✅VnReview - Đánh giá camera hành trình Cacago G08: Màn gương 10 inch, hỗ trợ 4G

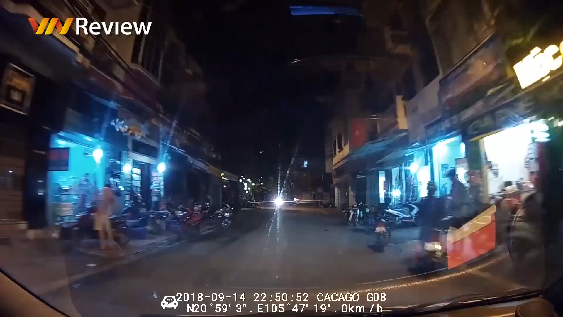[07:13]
thể nhận biết được biển số xe ở gần hoặc những vật thể chuyển động từ 8 đến 10 mét. Các đoạn mặc định của máy chia video ra thành các đoạn dài 3 phút. Chip xử lý MTK6735, 4 nhân có tốc độ xử lý tốt.
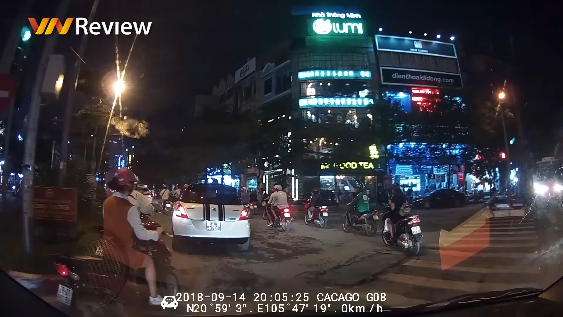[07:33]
Mỗi video ghi hình thì dài 3 phút, độ phân giải Full HD của G08 có dung lượng khoảng 250MB. Như vậy, với thẻ nhớ 32GB được tặng kèm, camera có thể ghi lại hình trình dài liên tục khoảng hơn 6 giờ. Sau khi bộ nhớ đầy, camera sẽ ghi đè lên các file đã lưu trước đó. Trong trường hợp mà xe gặp va chạm đồn ngột,
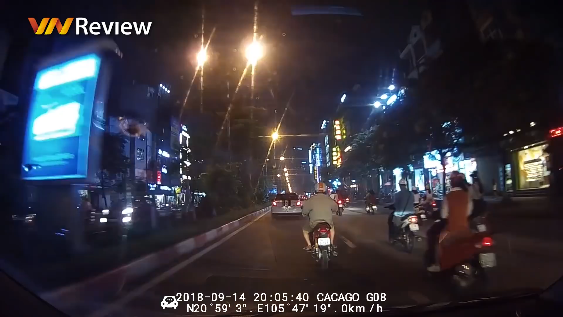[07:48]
camera cũng sẽ đánh dấu và khóa file ghi lại trong khoảnh khắc đó là file quan trọng, không ghi đè.